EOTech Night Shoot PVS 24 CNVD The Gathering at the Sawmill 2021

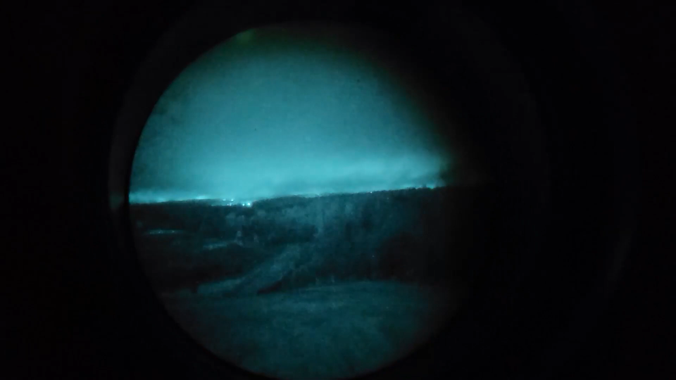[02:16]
So it's very difficult to kind of see throughout here. So the conditions are actually terrible right now with all the fog.
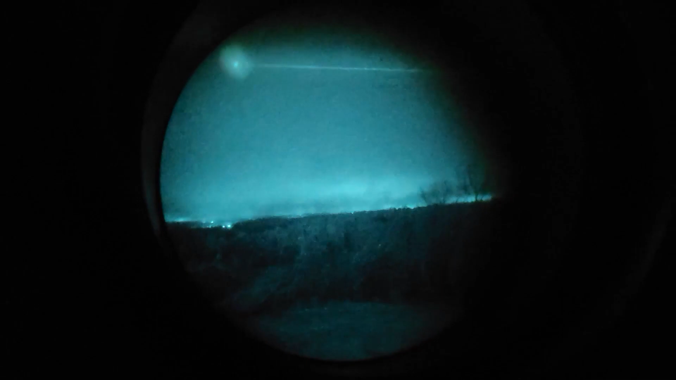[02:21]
That's mad ass. Oh, yeah. I got it.
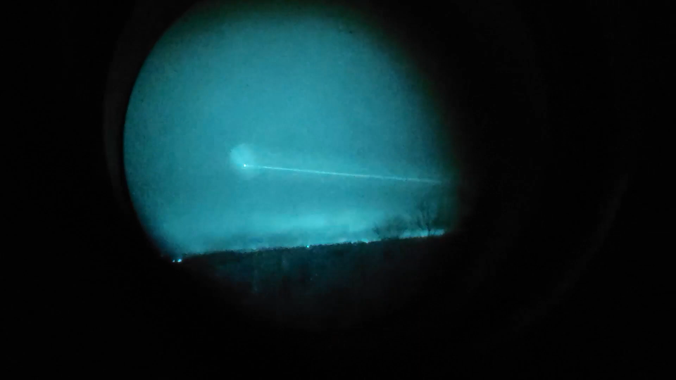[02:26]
If you got nods on it, you see.
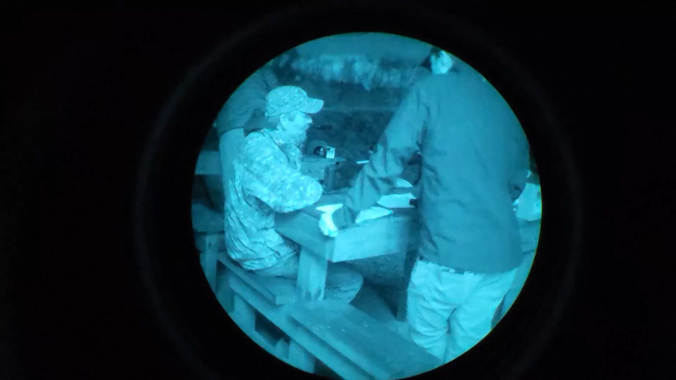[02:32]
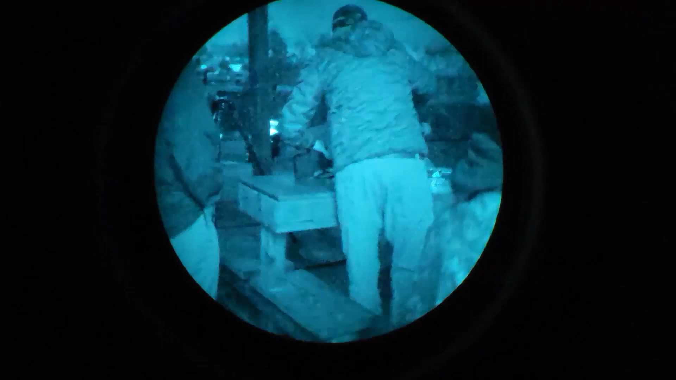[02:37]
There you go. There you go.
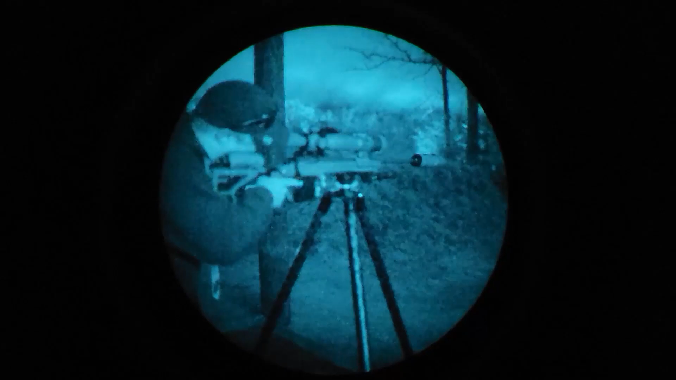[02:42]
400 yards. Yeah. Did you hit 400 yards?